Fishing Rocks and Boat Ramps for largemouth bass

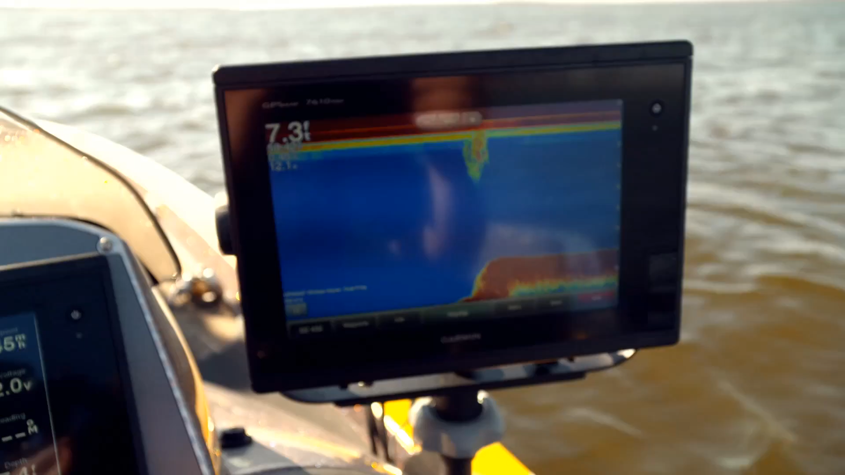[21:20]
So I've covered everything from 2 feet to about 8 feet along this and had bites all across the board. So can't argue with that. You know, all I'm doing right here on this point is I'm watching the panoptics.
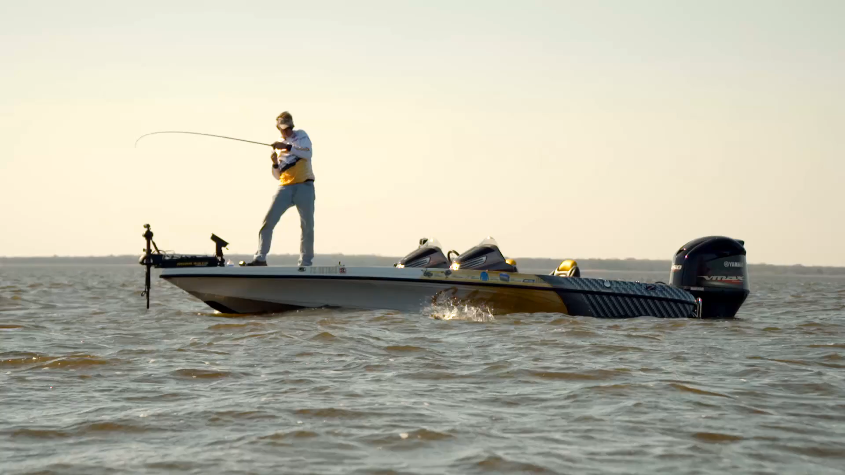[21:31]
I can see where everything is lining up, where it's dropped off. You can see right now, you can see a brush pile. That's the brush pile right there.
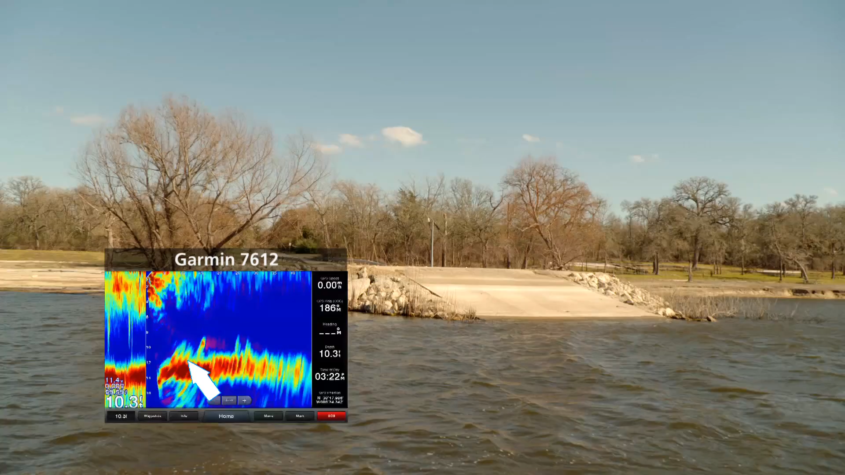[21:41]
It's at the end of this boat ramp that somebody's come out here and sank, you know, for tournament bass fishing.
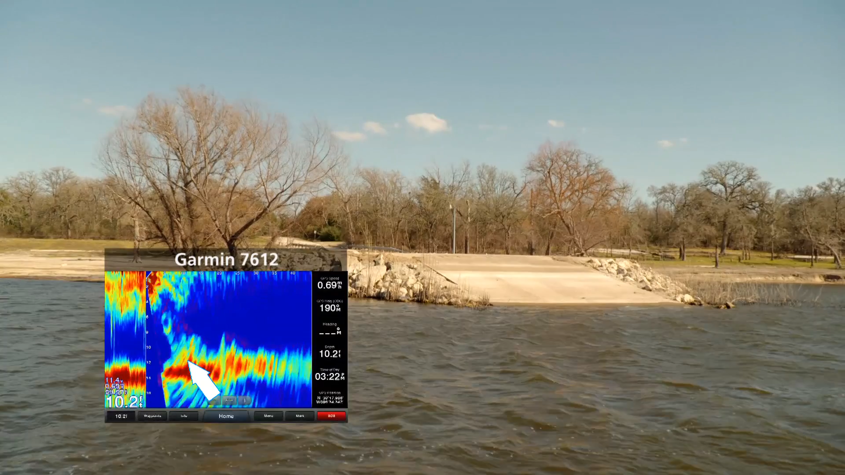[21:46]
You can see that on a lot of other electronics as well, but it's always history.